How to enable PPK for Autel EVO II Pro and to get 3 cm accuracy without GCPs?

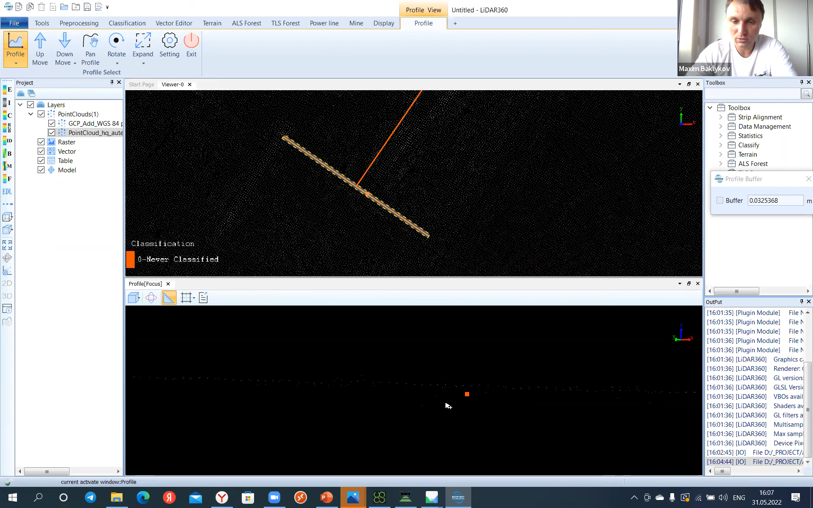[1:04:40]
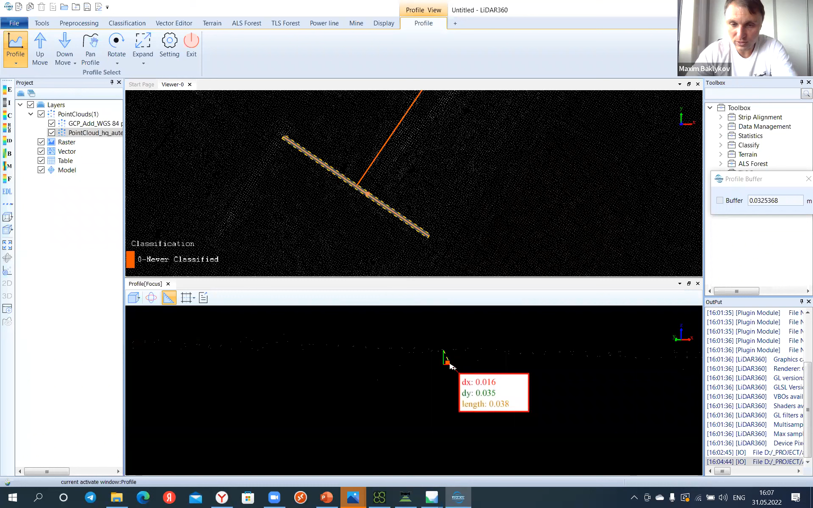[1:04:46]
like 2 or 3 centimeters in altitude. So I would say that Autel provides very good data sets,
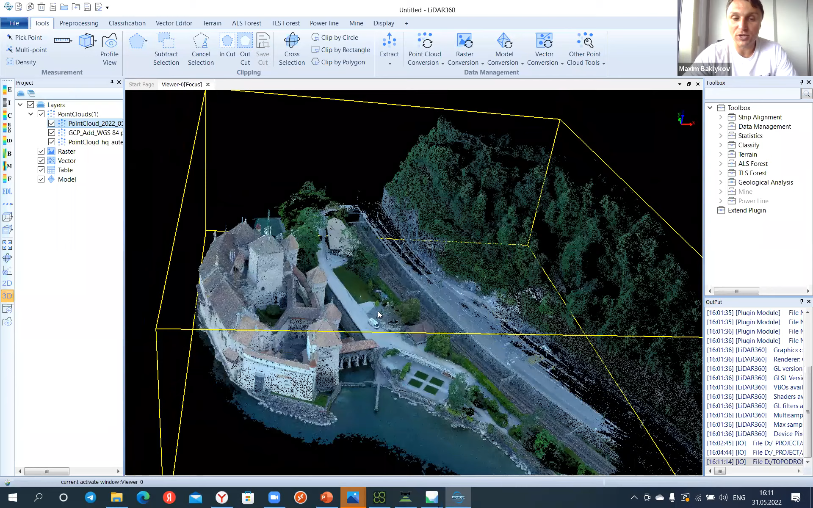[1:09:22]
and this point cloud was created by Autel EVO with PPK model, and it has a very good
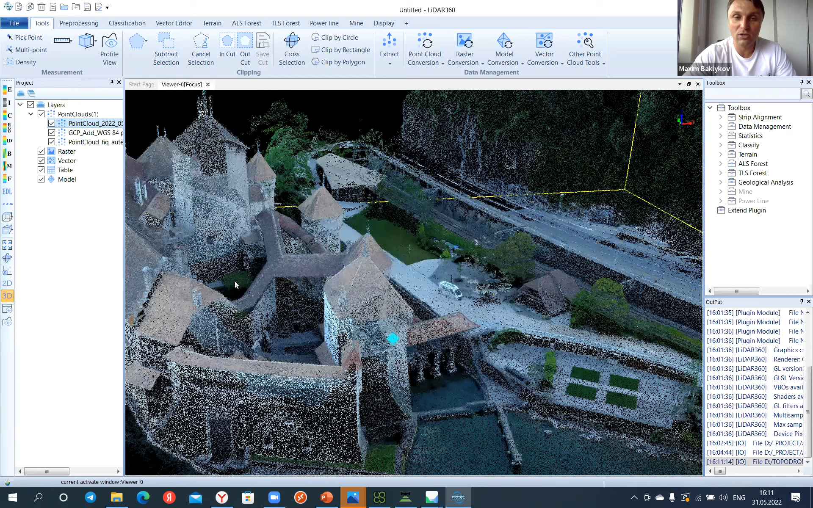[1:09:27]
But of course, we are, what I would like to say, we are not going to compete to, and to be rival with DJI without the RTK version. It's not necessary, but we provide a very efficient tool for post-processing to work with a custom geoid file, custom projection. To process, we have a great advantage of automatic data processing. In our software, you can process in the same time several flights, 10 flights, which is very important for surveyors,
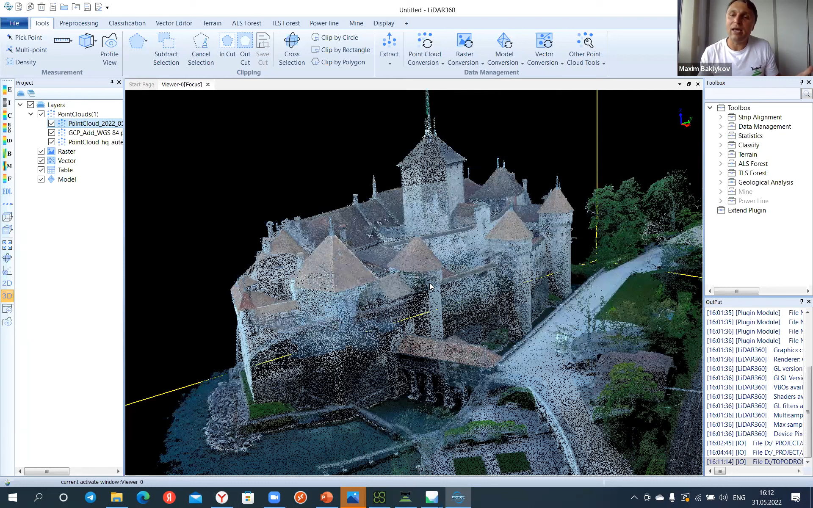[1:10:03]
because surveyors are not focused on one small flight. They made, usually they make 10 flights, 10 flights, and so on. So, and this one, it's a point cloud from Autel.
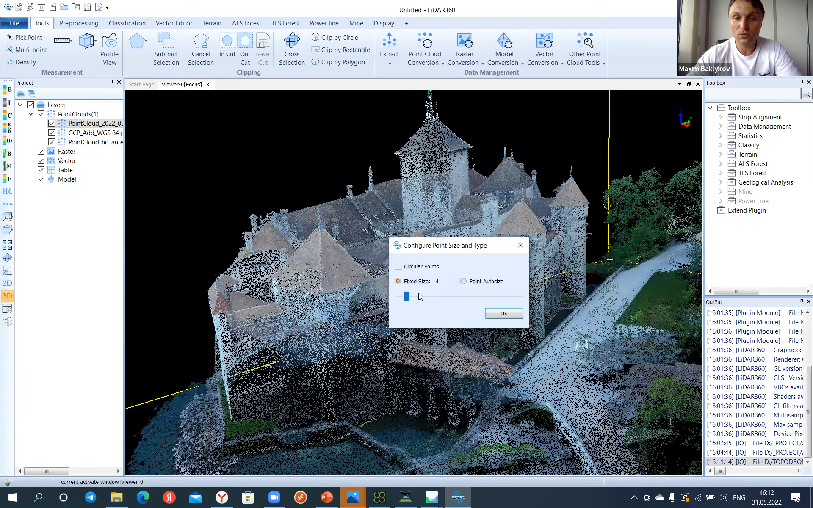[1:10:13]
This one, it's a point cloud from Autel, and it's
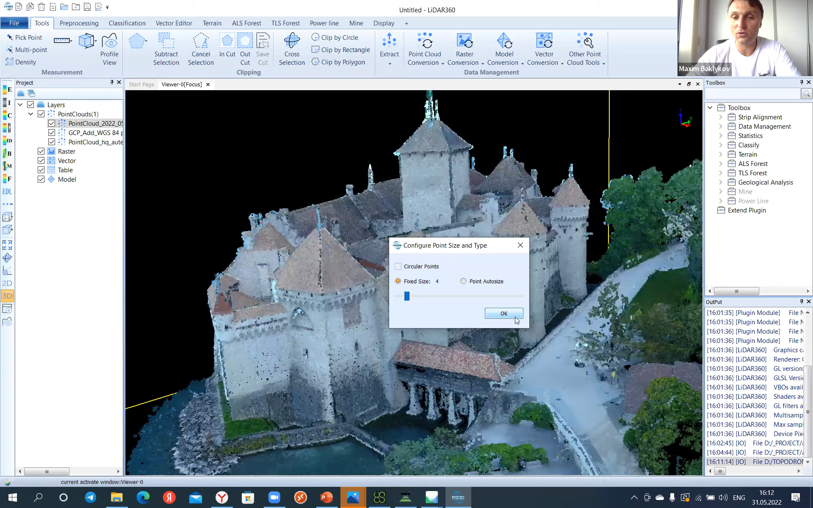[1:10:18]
which was used for oblique flights as well.
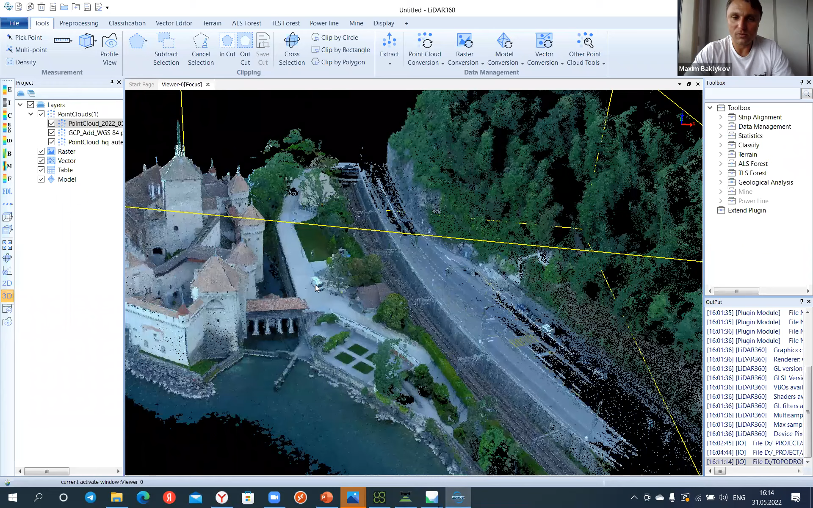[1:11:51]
and the quality of the point clouds, it's amazing.
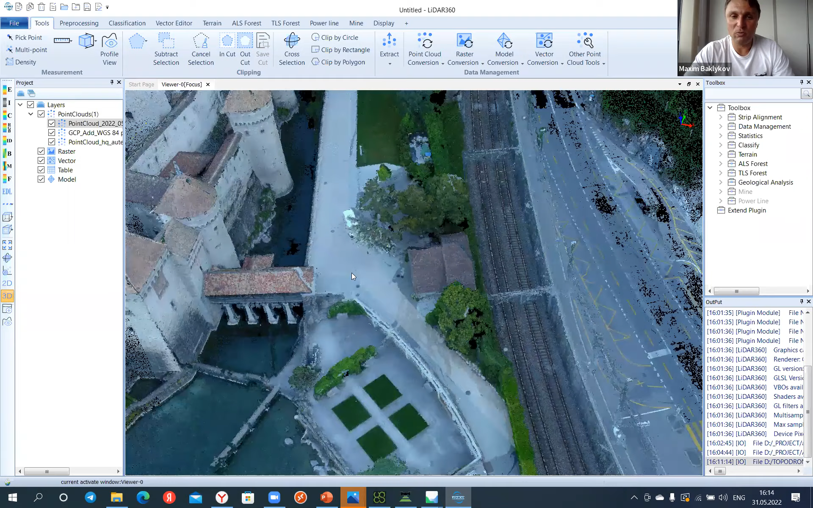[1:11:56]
So we fly, we made the oblique flights, as you can see now
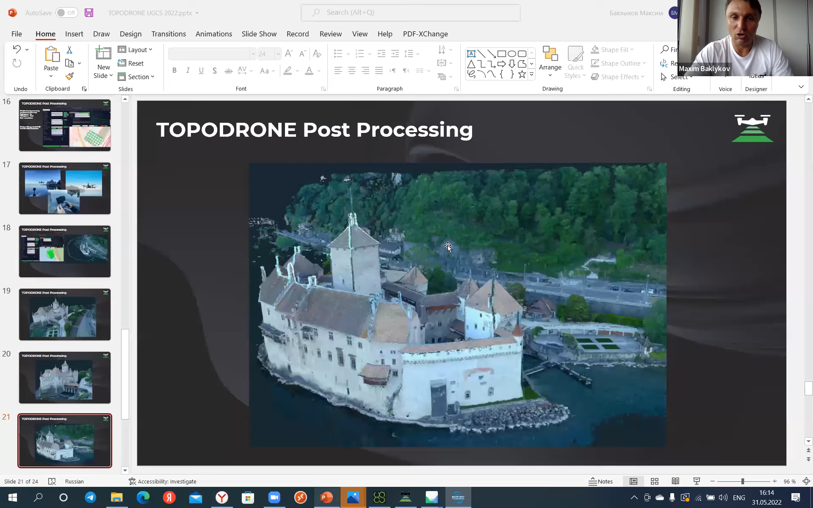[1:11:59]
in this screenshot. It's oblique flights, and we made double grid.
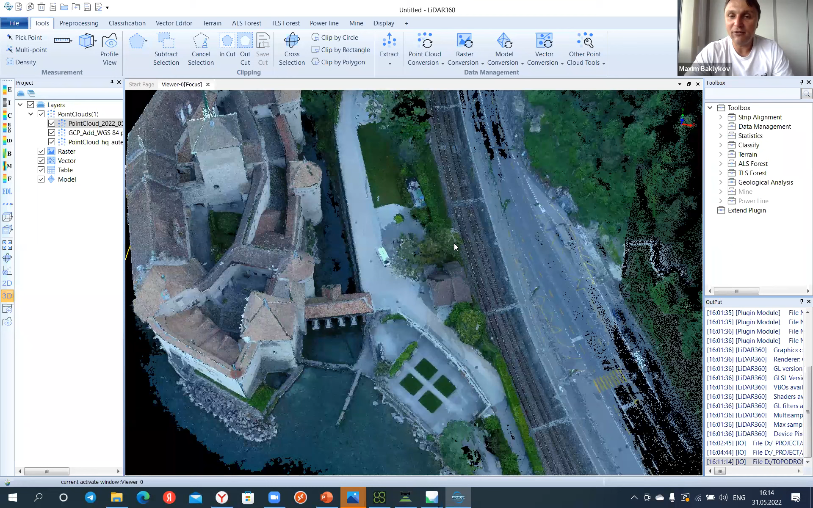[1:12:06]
And after that, I was very impressed by the quality of the point cloud here on the railroad.
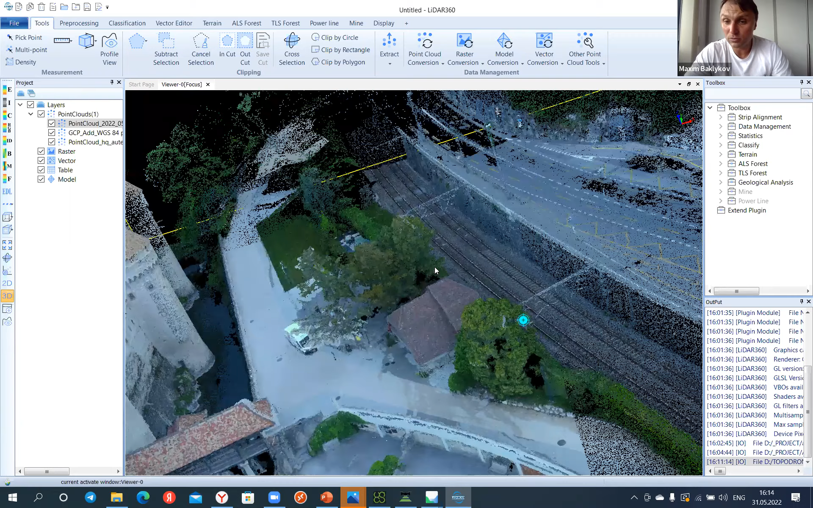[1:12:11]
On the railroad. And
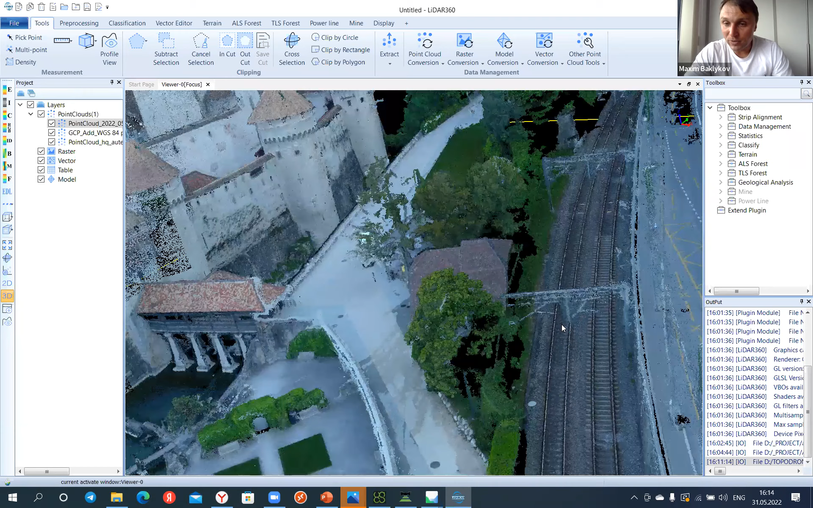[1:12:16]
if we create a cross section of the railroad, we can
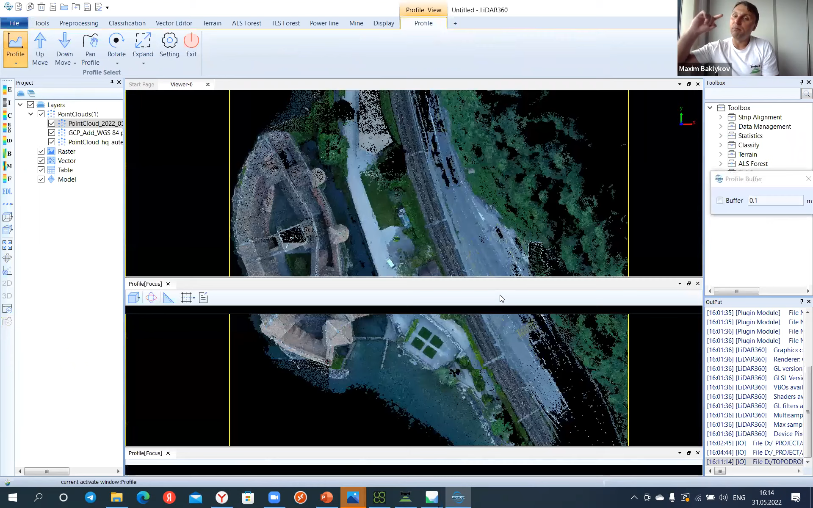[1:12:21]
definitely measure altitude of the rails as well. So it's amazing point cloud, very, very good.
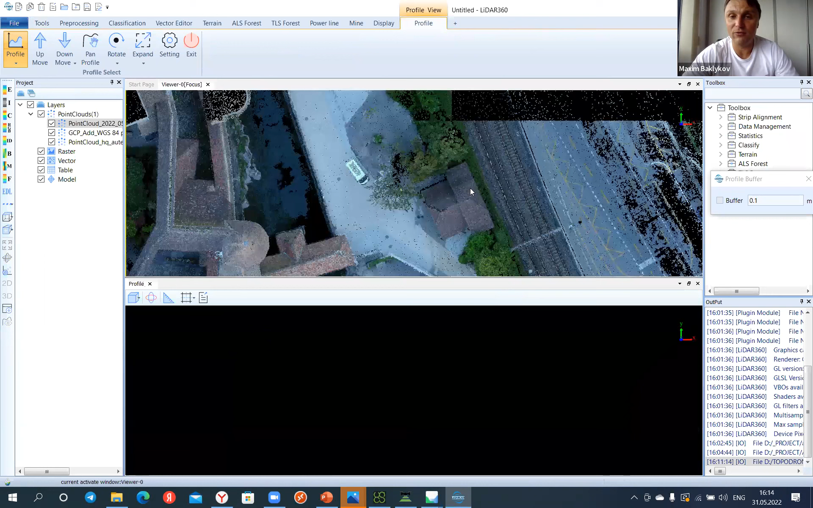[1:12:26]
I like it.
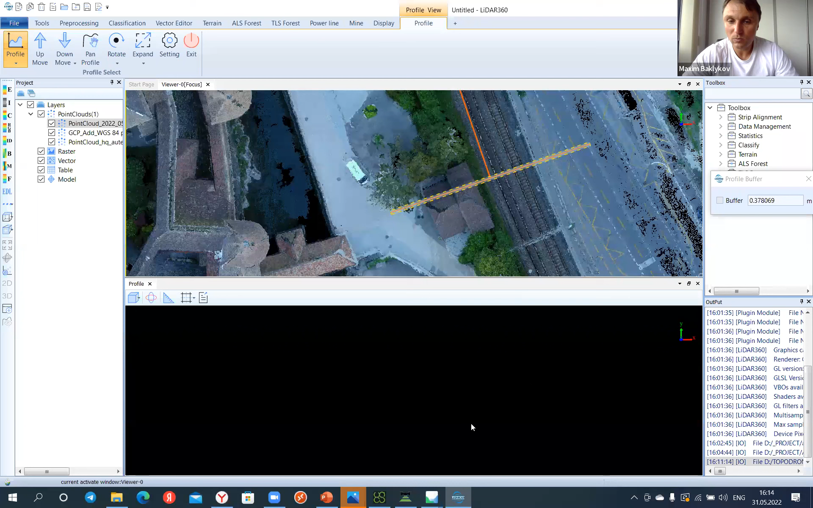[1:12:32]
And this one, it's a point cloud of the railroad. And we can definitely measure position or altitude of the rails as well, as we are able to vectorize
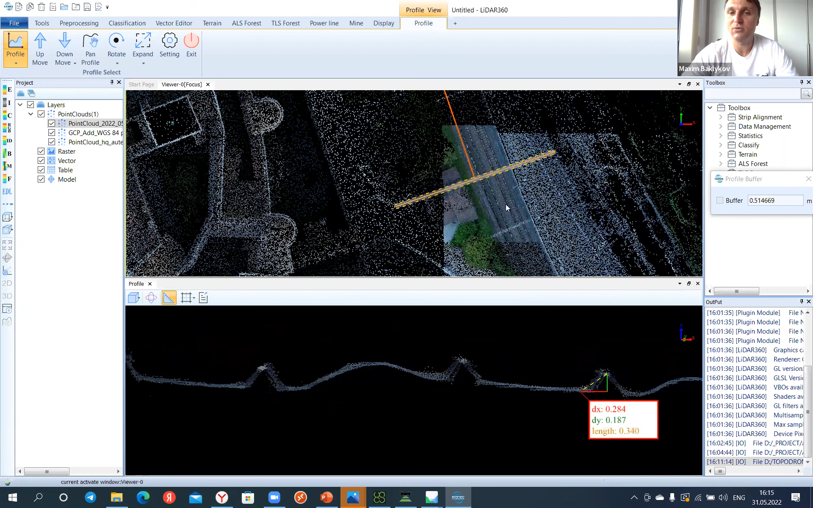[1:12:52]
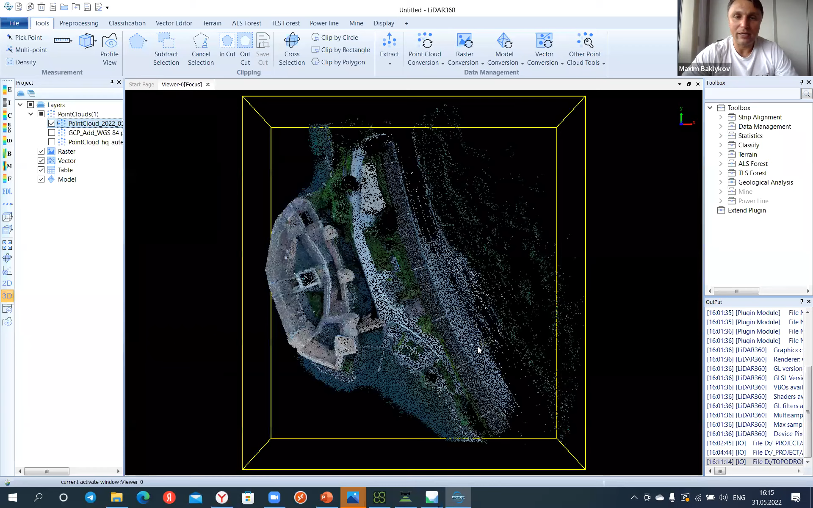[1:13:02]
not only buildings or roofs or roads. We can vectorize.
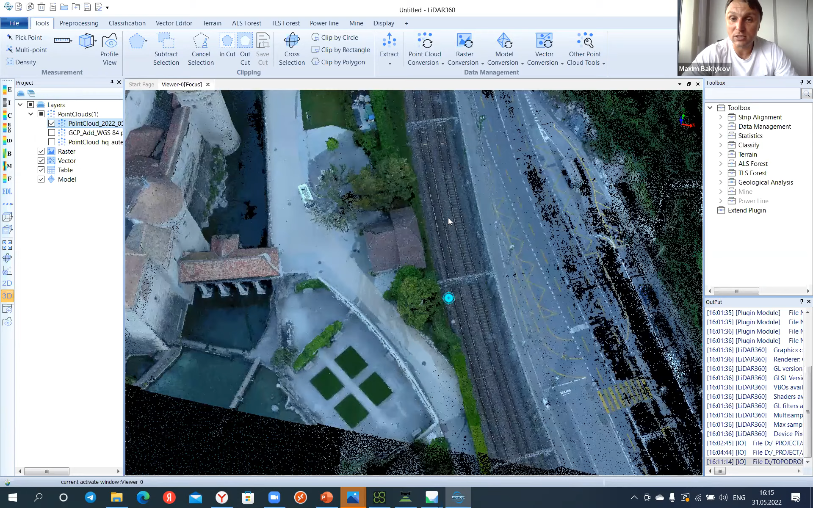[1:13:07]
I will create it like this one to show you.
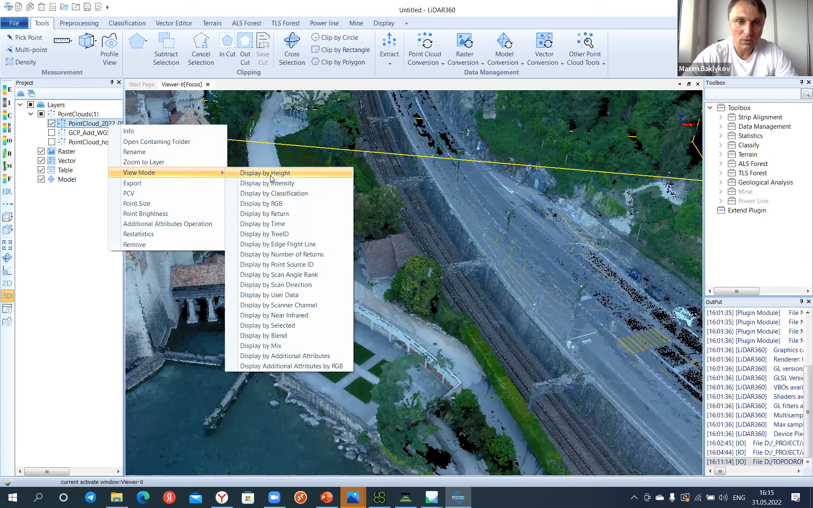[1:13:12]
Maxim, what about overlapping? Would be 75% to 75% fair enough?